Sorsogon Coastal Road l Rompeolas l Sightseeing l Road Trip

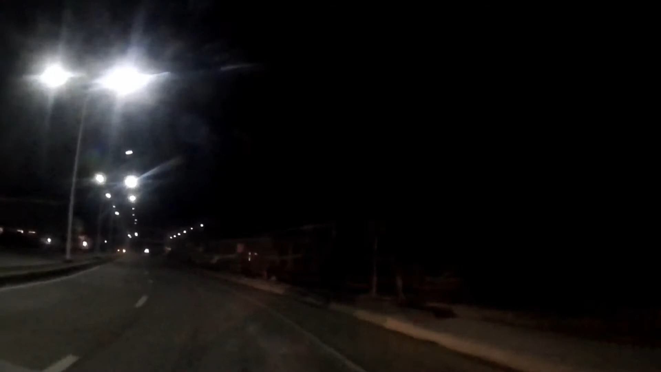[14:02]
Pong building na nasa kanan natin, ito po ang ginagawang SM Sorsogon.